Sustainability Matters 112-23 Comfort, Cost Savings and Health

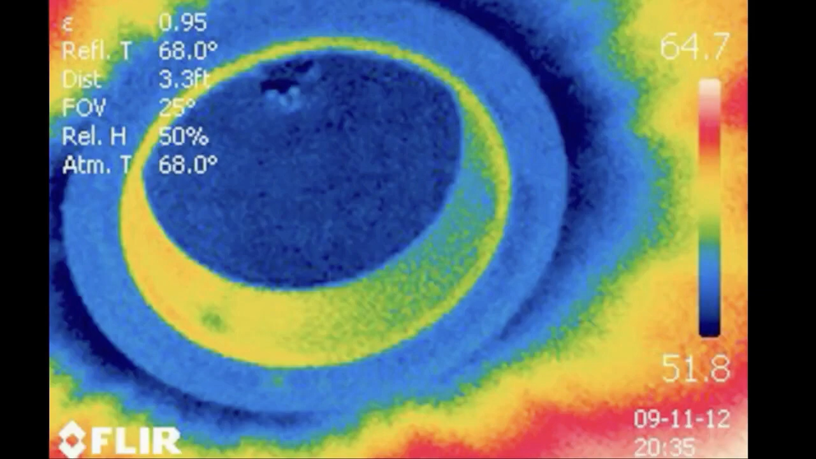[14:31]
recessed lights in the house uh recessed lights are notorious for sending heat out